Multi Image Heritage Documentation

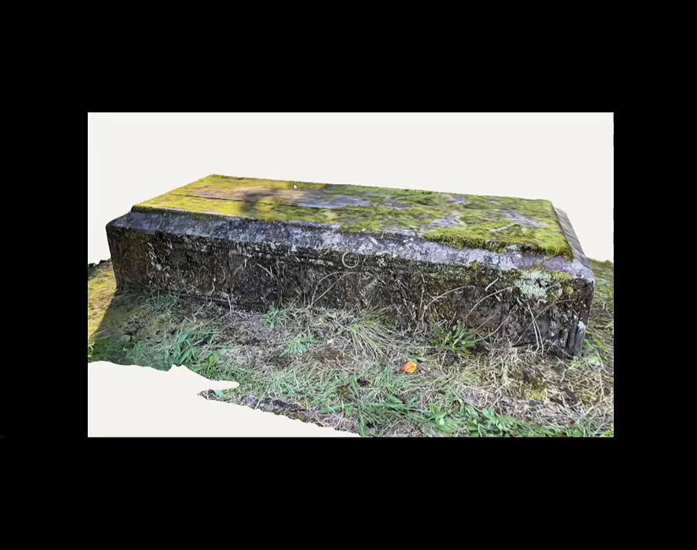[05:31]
It's really straightforward. It's great. You can see the differences.
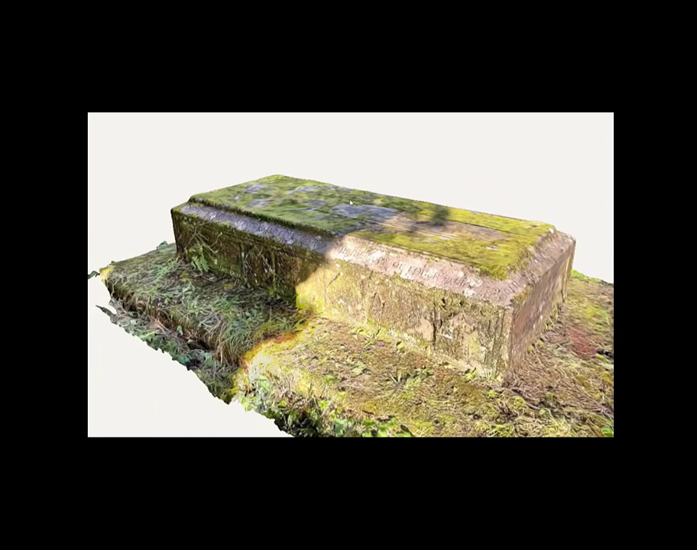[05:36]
The problem we've got with light and shade in here, it's equalized it out a bit. It looks very realistic.
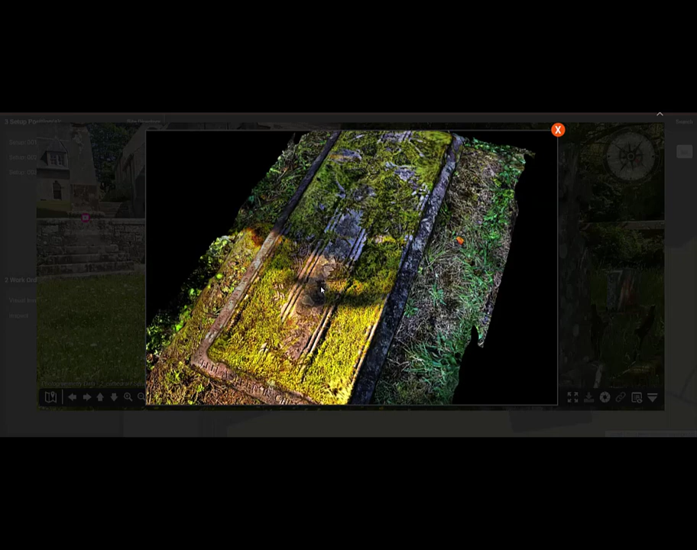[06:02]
But it shows how quickly you can get really good interactive, engaging material just from your phone. The problem is, is how do you show it? Well, you can put it into a platform like this and share it.
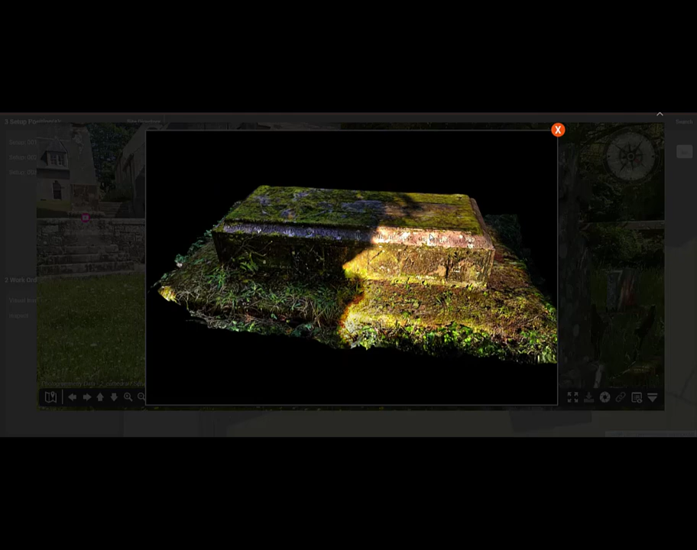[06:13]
I can have this as an E57, alas, a PLY file as well. It'll output all of them. It's a really smart piece of software.
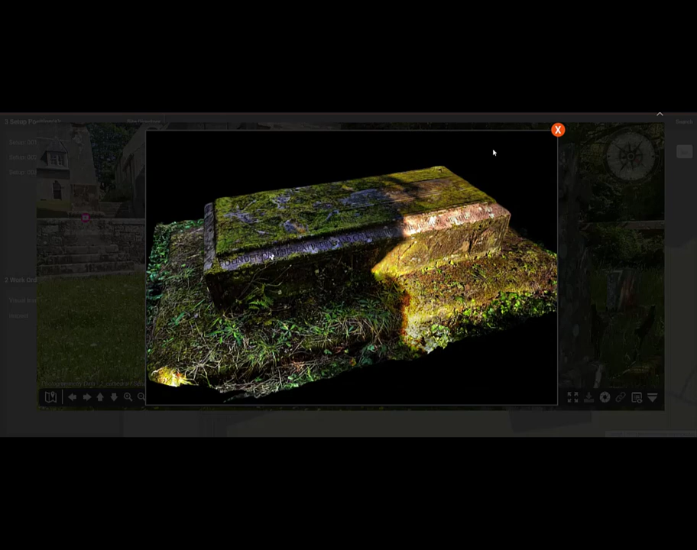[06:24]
Then we say, so let's say for example, but we want to have a tour around, inspect different things.
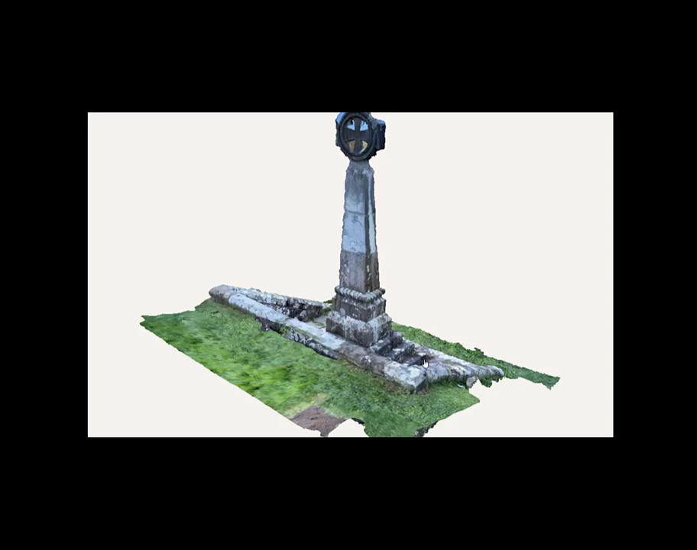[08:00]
I could get a bit up the top of the bank. But again, this is good enough for an awful lot of things,
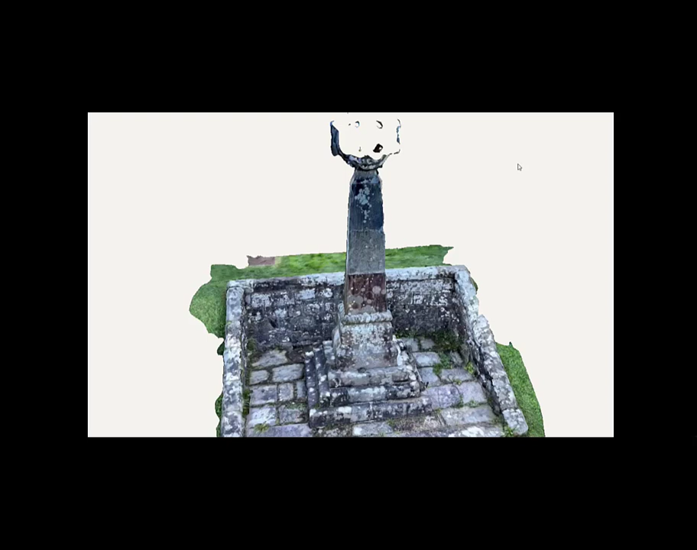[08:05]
an awful lot of way to give people a better idea of what it looks like.